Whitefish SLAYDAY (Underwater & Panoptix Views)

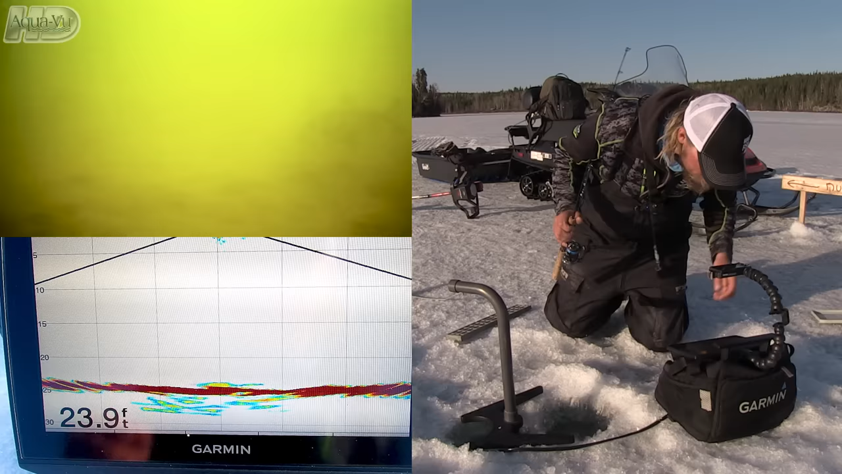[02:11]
On screen: depth 23.9 ft
Okay, see fish cruising along the bottom here. That's a fish before I've even dropped down. This is going to be cool. Okay, I'm dropping down an Acme Castmaster Rattlemaster, which is an awesome jigging spoon for all stuff. I mean, these are aggressive fish, but this jigging spoon has got that rattle in it and it's a dense bait. It gets down there fast. It's a good searching bait. It's good for aggressive fish.
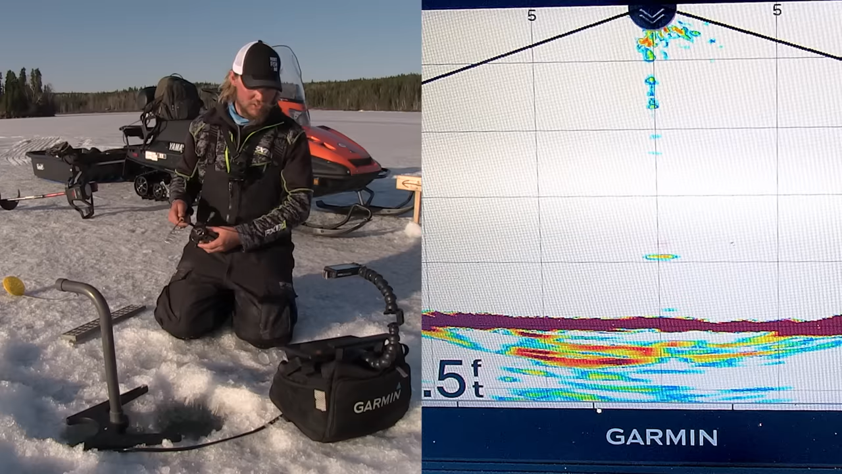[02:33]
It's good for tapping on the spot for neutral fish. Look at this. I just got down here and this fish is cruising straight in on me. Got him instantly.
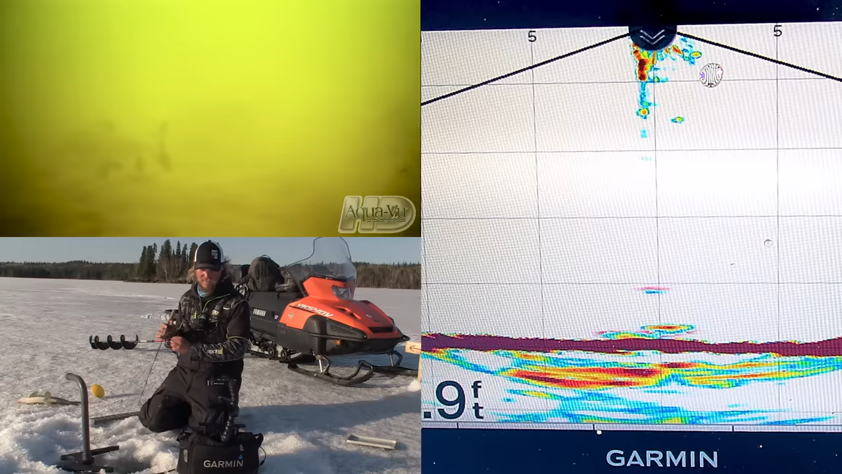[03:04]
Their gills are very delicate. Look at this. Another one's coming up immediately. Oh, missed them. Look at them just circling down there. Here comes a couple. I do have the Aquaview in, but I'm getting play from these fish before I can even get down to the bottom to see them. Here we go. How awesome is this? Whitefish number two. So cool.
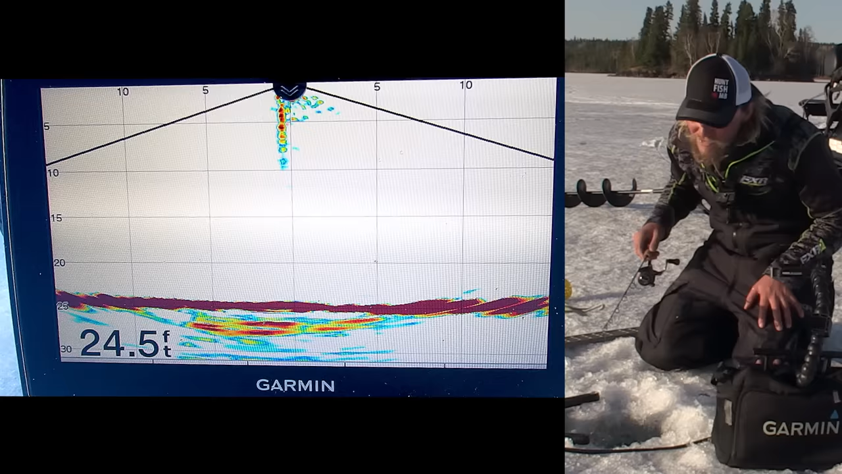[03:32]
On screen: depth 24.5 ft
Another activation technique for fish in general is to pound in the bottom. Here comes one. I'm pounding on the bottom and one's coming sliding in. He'll show up on that camera any moment.
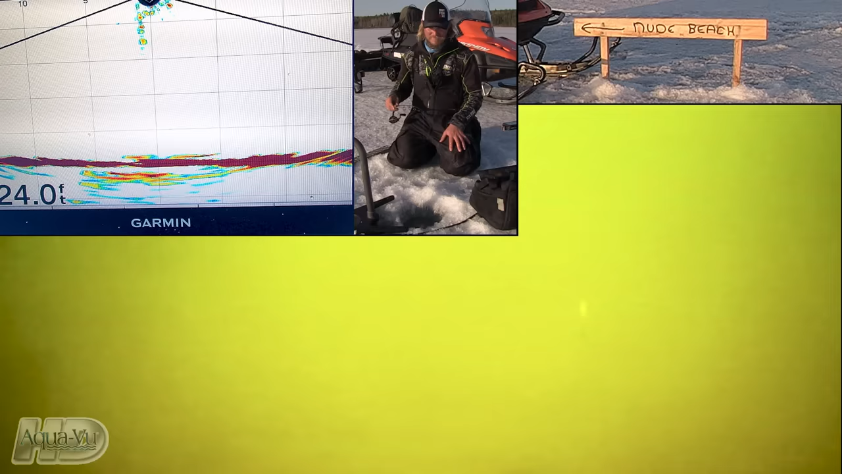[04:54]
A lot of them want that spoon raised and to be way up. Oh, missed it. Come on. Look at how bad they are getting it. They cannot track that bait. They're trying so hard to eat it. I guess I'm kind of missing the fish too.
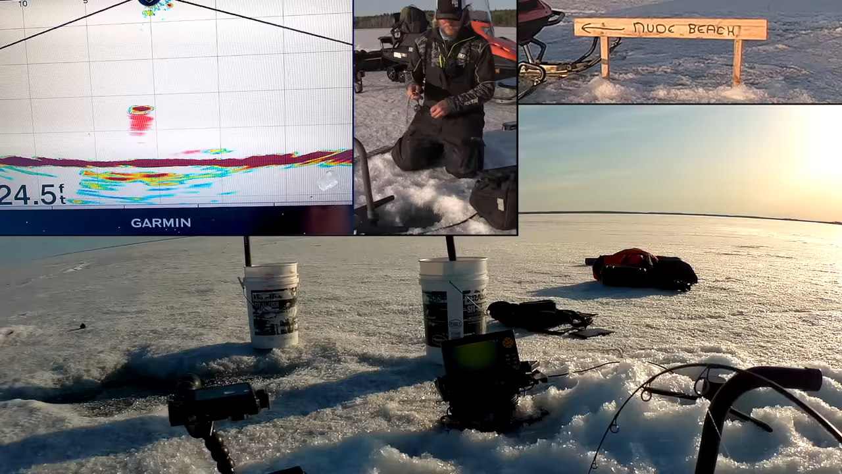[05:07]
On screen: depth 24.5 ft
You can see just how readily these fish are to eat,
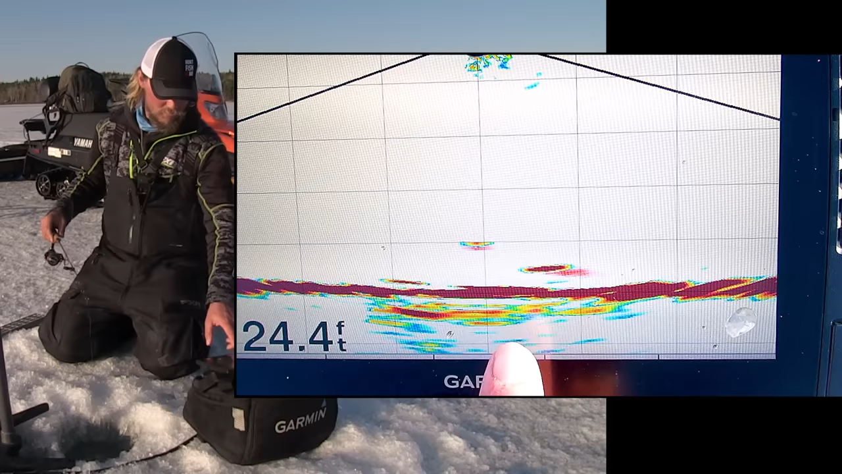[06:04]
On screen: depth 24.4 ft
So watch this. If I lift it up in the water column, it's probably going to get them chasing. Look at that one come way in from the side. Look at this commitment.
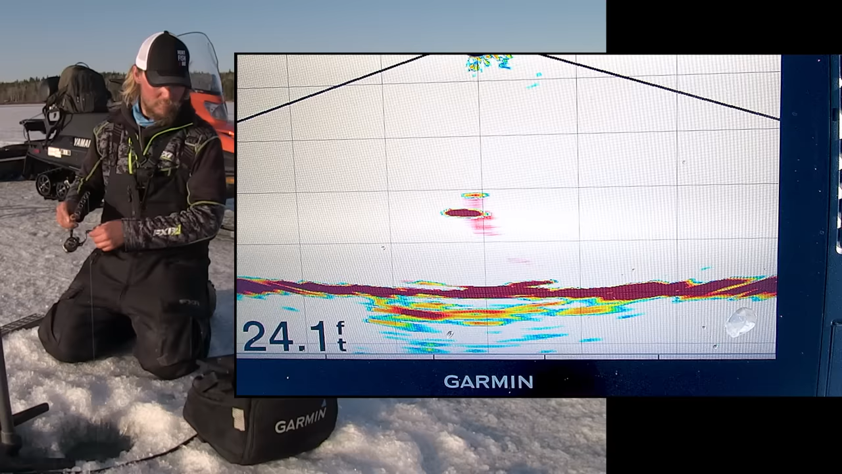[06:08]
On screen: depth 24.1 ft
Once he starts moving up, he's way more likely to eat it. Got him. Rad. Those bottom ones are way more sluggish.
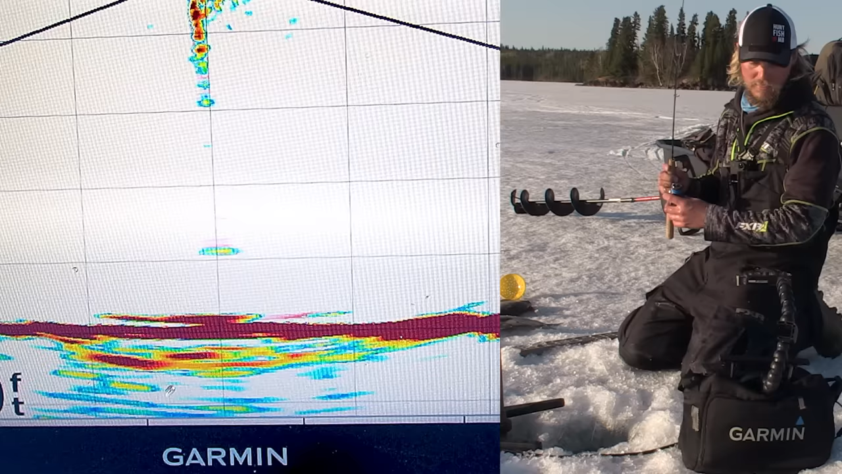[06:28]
They're not eating minnows. I hear some people's theories that whitefish are extremely curious fish and very likely to eat a lure, but they're only very likely to eat a lure when they are on more of a bait fish pattern.
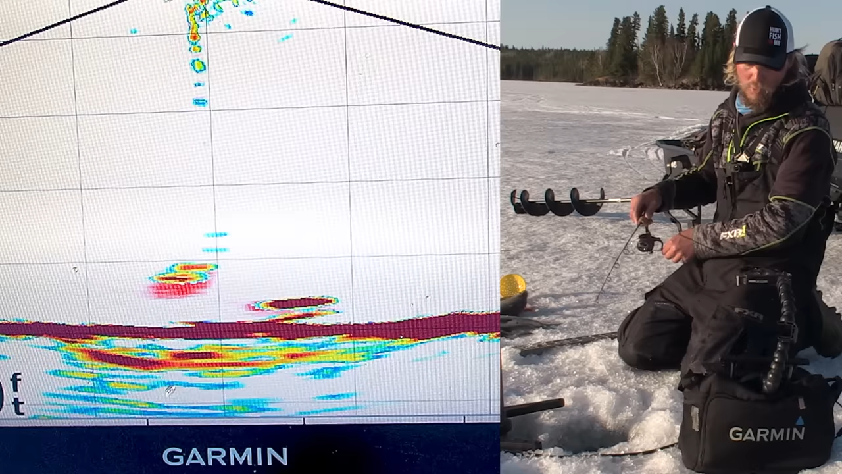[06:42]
Like these whitefish, for example, the ones coming up to chase it in the water column, I'm assuming are eating the odd minnow. Whereas in a lot of lakes, I think whitefish,
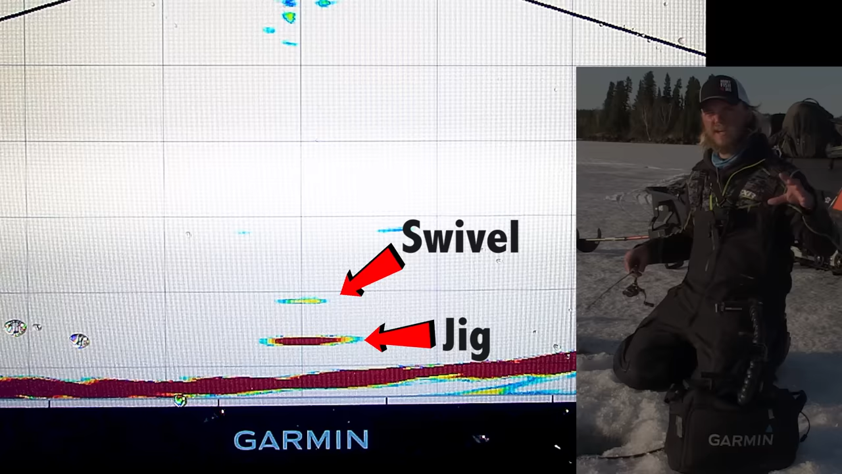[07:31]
And he says, well, what they'll do is they'll come in and more often than look at your jig or your spoon or whatever you're using, is they'll go above it and they'll stare at your knot or your swivel or whatever you have, because that's a lot closer to representing like a little insect or a little bug or whatever. That's why in a lot of lakes, like in Alberta and stuff, they use little wire worms and flies through the ice.